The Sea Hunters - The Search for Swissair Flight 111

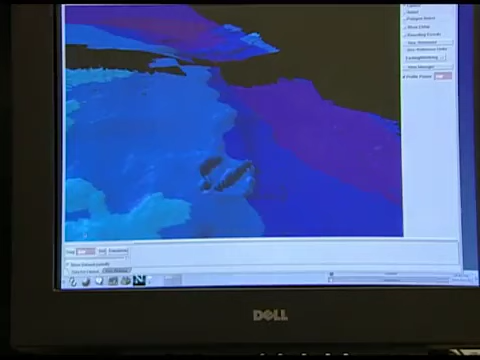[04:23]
Here at the Bedford Institute of Oceanography in Dartmouth, Nova Scotia, he shows John images of the object, which appears to be long and cylindrical.
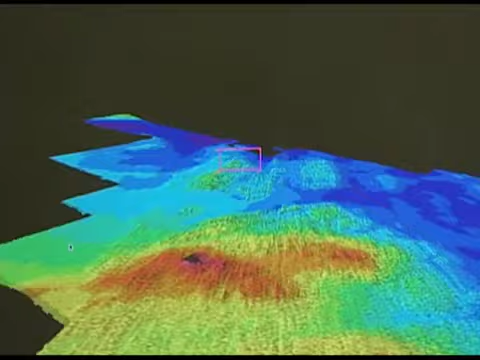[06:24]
Then, at the edge of the search grid, the survey vessel made an exciting discovery.
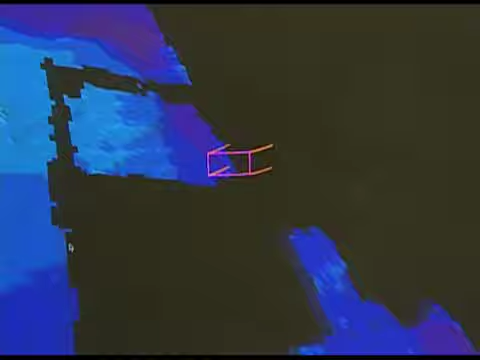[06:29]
A hit. An object almost exactly the length of the missing airliner.
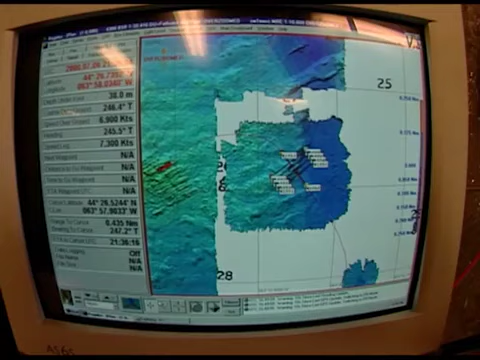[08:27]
Below decks, everyone waits for the data to come in.
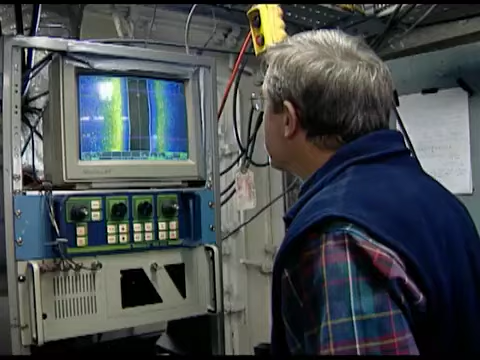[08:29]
Is that debris there, Gordon? Hmm?
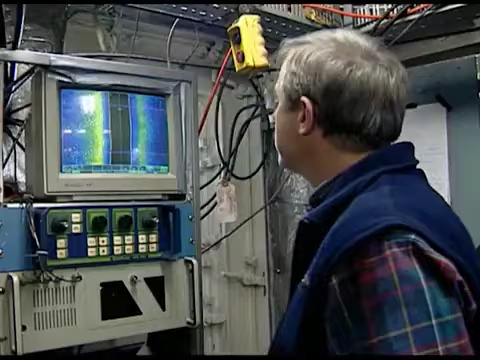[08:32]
Uh, no, it's bedrock. That little piece might be debris. Yeah.
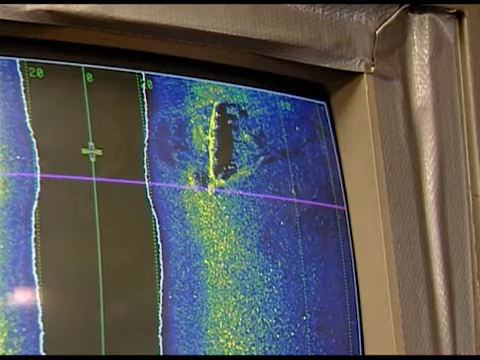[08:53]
It is easy to understand how those searching for Flight 111 might have mistaken it for an aircraft.
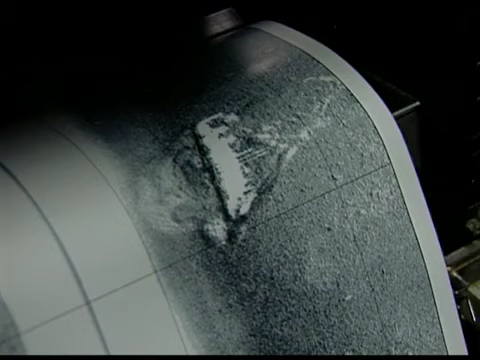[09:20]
Side-scan sonar is a wonderful tool for searching for, and in some cases, identifying shipwrecks. But side-scan is, at best, a very limited image. You may get a shape that looks like a ship or a submarine, but it can just be rocks or some other type of debris.